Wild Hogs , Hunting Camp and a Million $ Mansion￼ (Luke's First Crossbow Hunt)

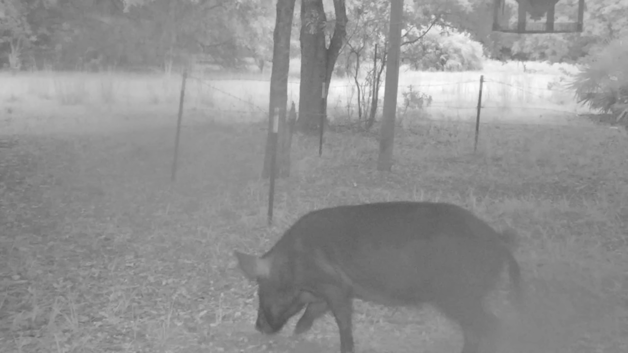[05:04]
Two, I didn't want him to get soaked, so I actually put him in a ground blind where there's a big bar hog coming.